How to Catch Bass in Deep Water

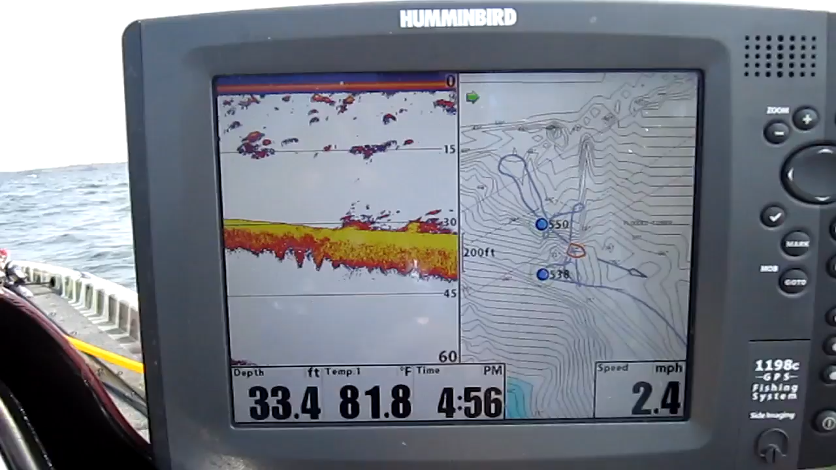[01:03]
On screen: depth 33.4 ft, water 81.8°F, speed 2.4 mph
Basically what we're looking at here is a split screen, and I've got a map on one side that has my contour lines, and then I have my actual sonar on this side that's going to help me read
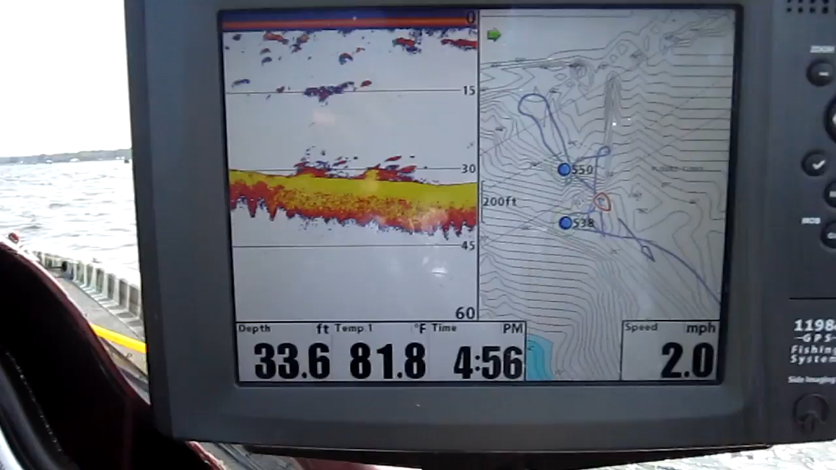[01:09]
On screen: depth 33.6 ft, water 81.8°F, speed 2.0 mph
the fish and the structure that's down below.
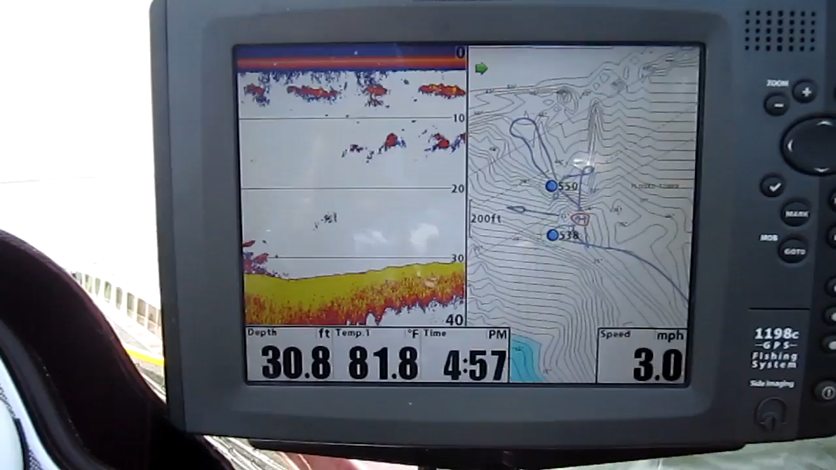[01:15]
On screen: depth 30.8 ft, water 81.8°F, speed 3.0 mph
So I'm just going to follow my contour lines and look at this spot. This is basically an underwater point that comes out to the main lake,
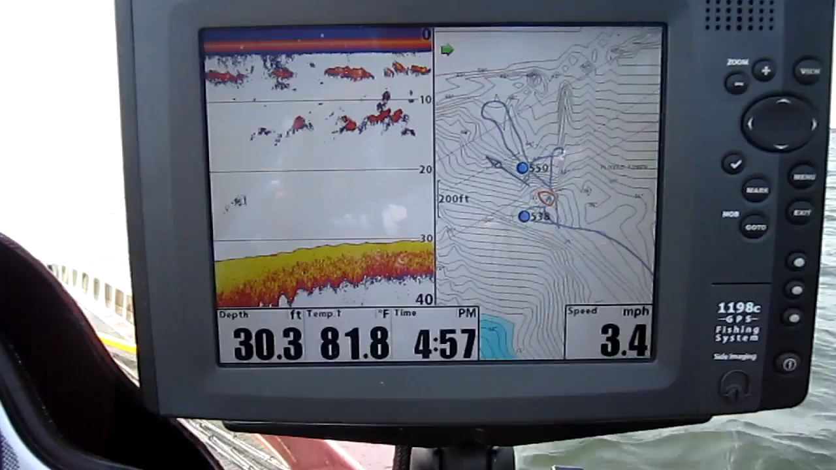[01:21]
On screen: depth 30.3 ft, water 81.8°F, speed 3.4 mph
and it has really deep water close by.
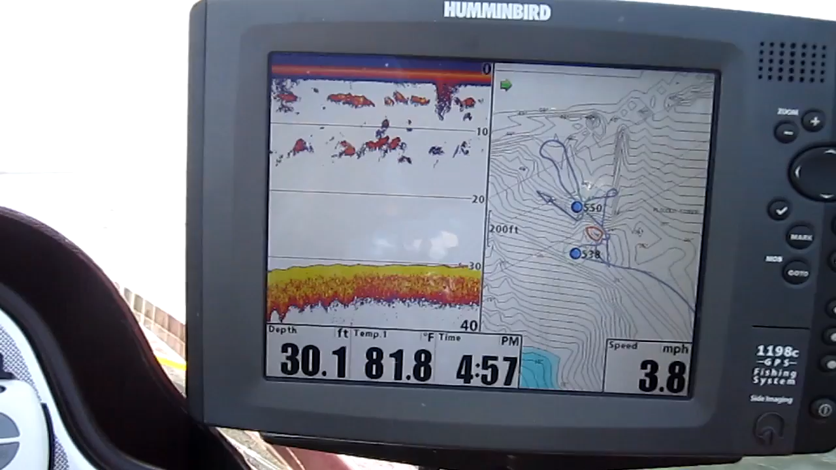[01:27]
On screen: depth 30.1 ft, water 81.8°F, speed 3.8 mph
And it's just kind of a feeding area for these fish, so see if we can see anything.
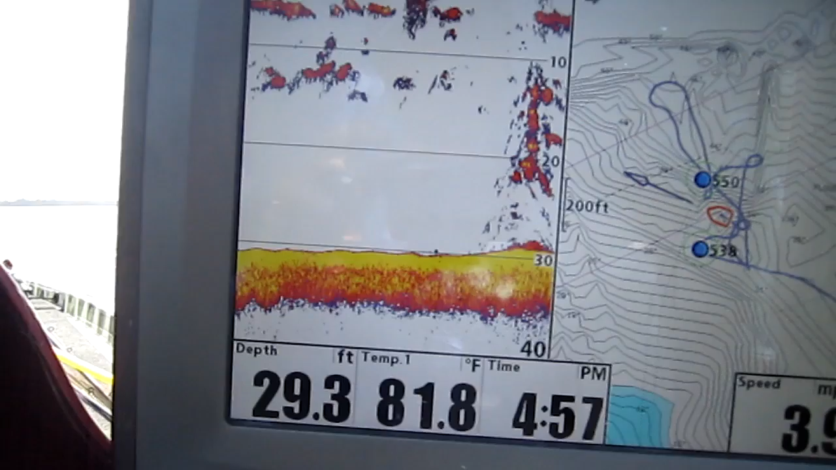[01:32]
On screen: depth 29.3 ft, water 81.8°F
Now that is a tree. We don't want to get excited about that. And if we actually look at our down scan,
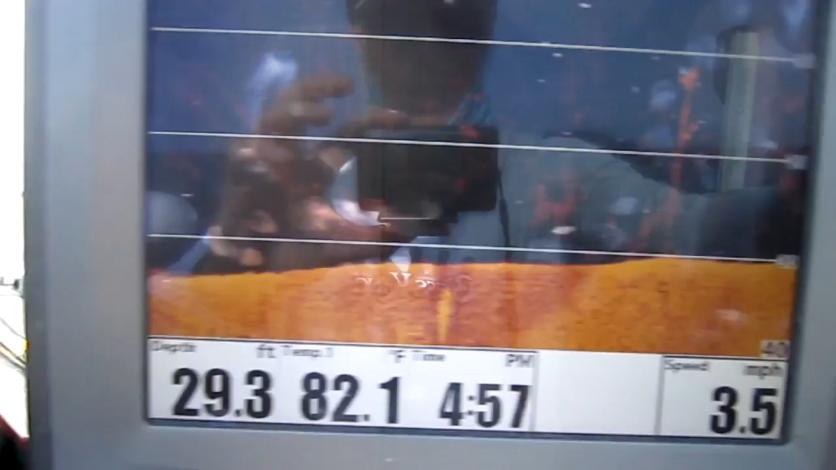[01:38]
On screen: depth 29.3 ft, water 82.1°F, speed 3.5 mph
you can see the tree right there.
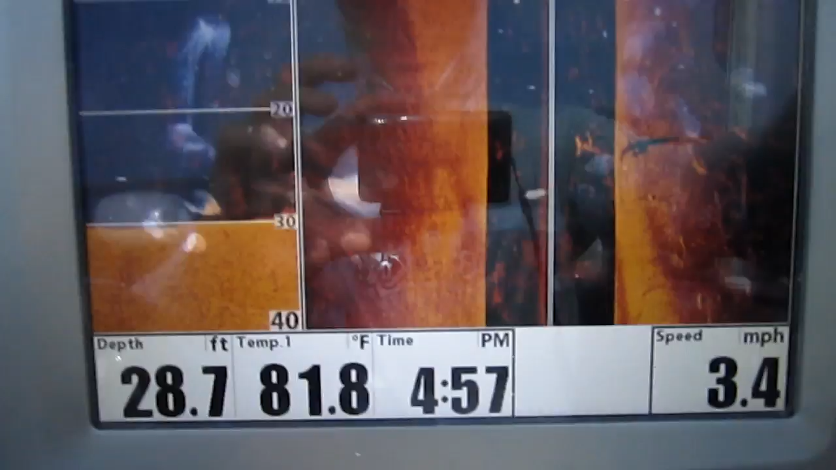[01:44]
On screen: depth 28.7 ft, water 81.8°F, speed 3.4 mph
So that's not a fish. That's not what we're looking for. There's a couple more trees.
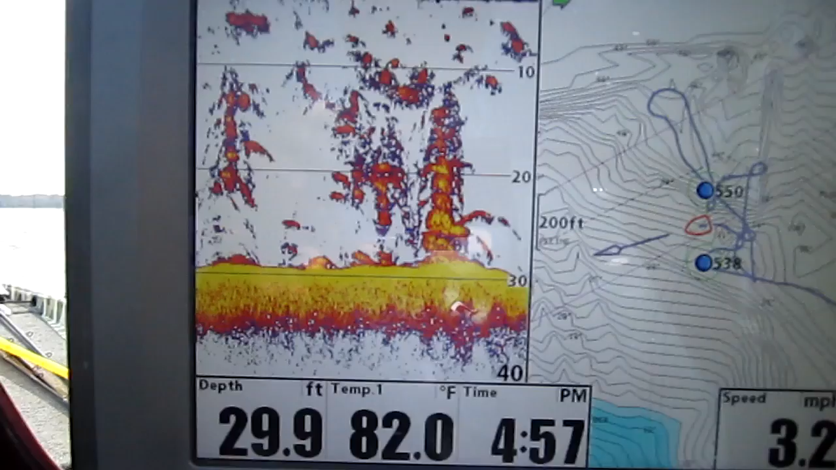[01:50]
On screen: depth 29.9 ft, water 82.0°F
I can see a few bass hanging on the base of these trees here.
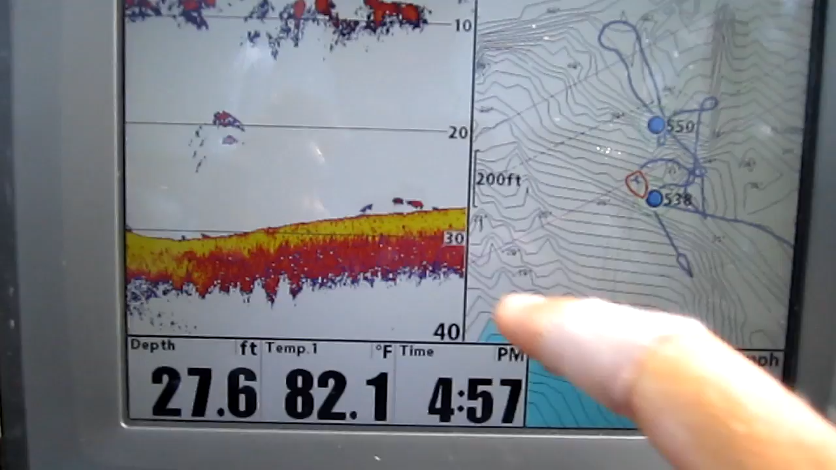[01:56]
On screen: depth 27.6 ft, water 82.1°F
Alright, I see one fish on the bottom there, hanging close to the bottom.
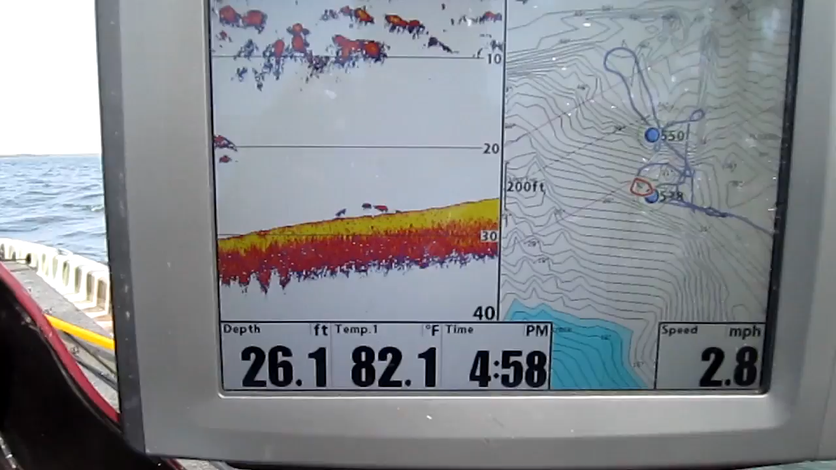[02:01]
On screen: depth 26.1 ft, water 82.1°F, speed 2.8 mph
It's about 26 feet of water there. So this is really what you want to look for right here.
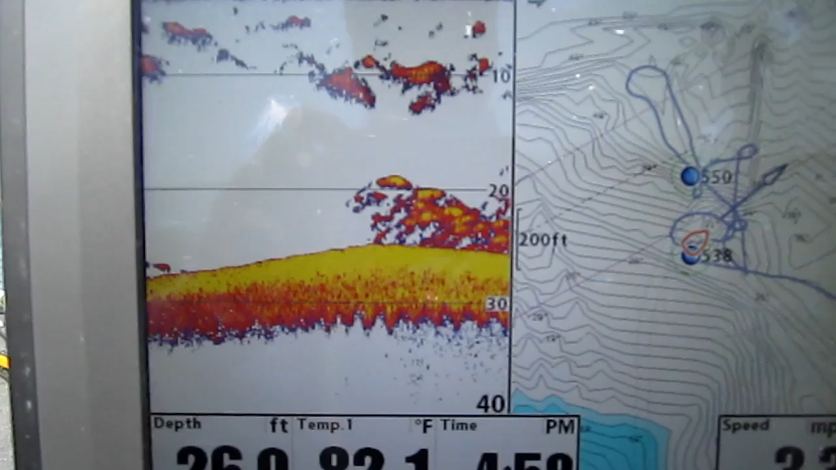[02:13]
This is a stack of fish that are sitting in about 26 feet of water, and they are very grouped up, very stacked.
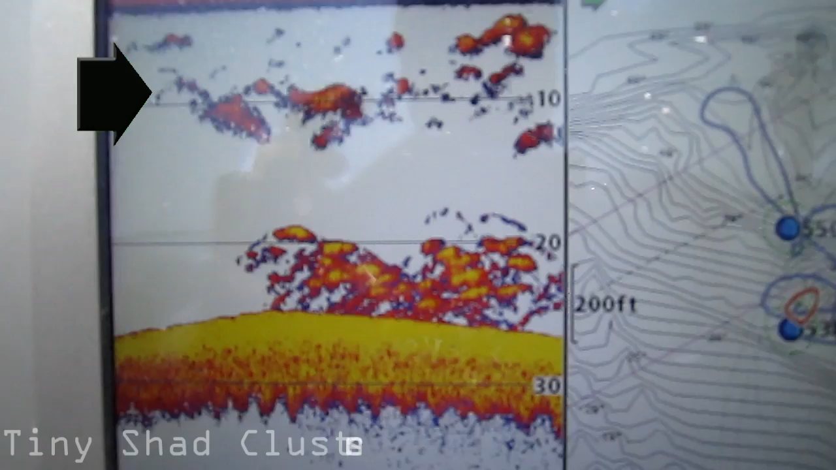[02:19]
You can see the individual arcs in there.
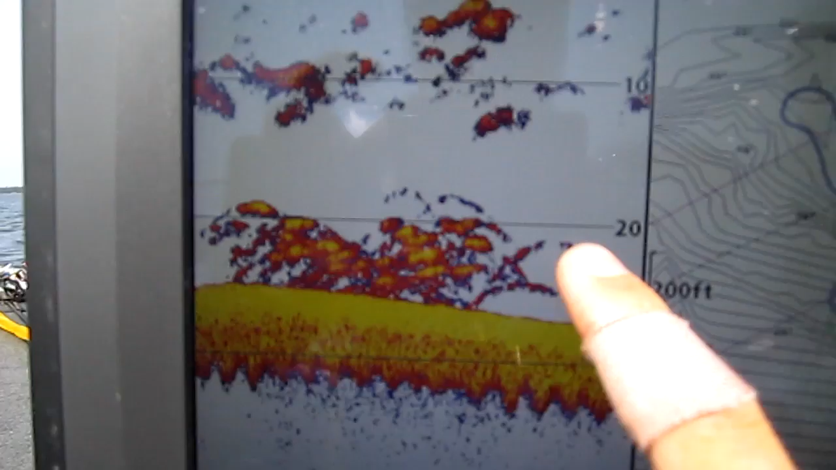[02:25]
Here's a few on the end. And if we actually look at our down sonar actual image,
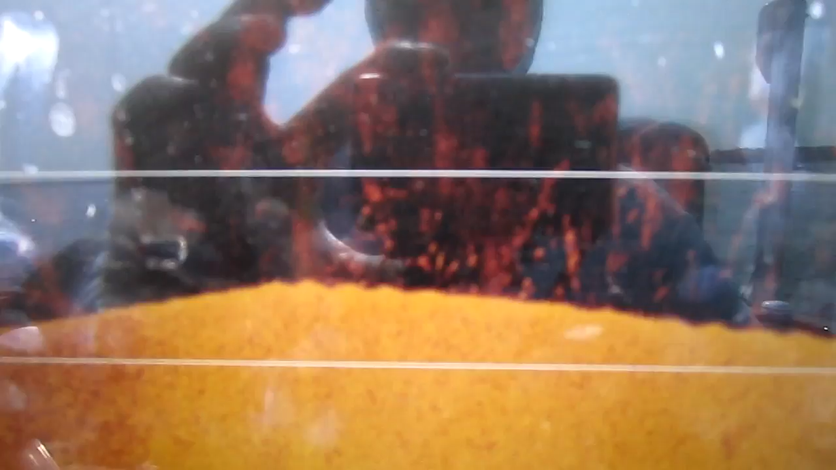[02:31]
you can see the fish sitting grouped up together.
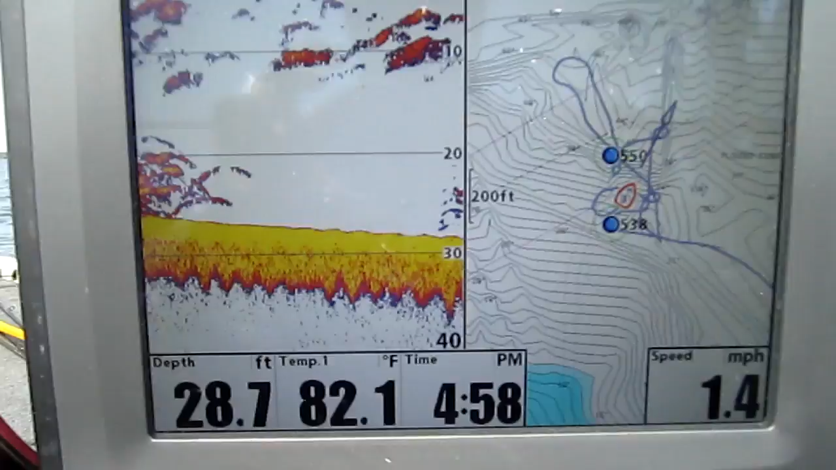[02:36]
On screen: depth 28.7 ft, water 82.1°F, speed 1.4 mph
So one of the most important tools you can use when you're offshore structure fishing is the marker buoy.